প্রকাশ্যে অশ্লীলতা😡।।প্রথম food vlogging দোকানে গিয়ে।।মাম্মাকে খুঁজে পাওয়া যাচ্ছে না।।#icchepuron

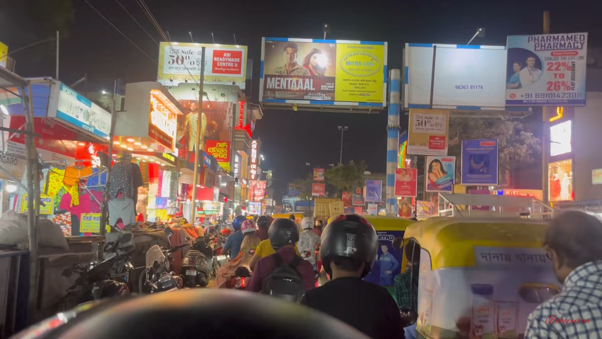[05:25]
এবার সেটাকে সরাতে গিয়ে পুরো ব্রিজের উপরটায় একদম জ্যাম হয়ে গেছে।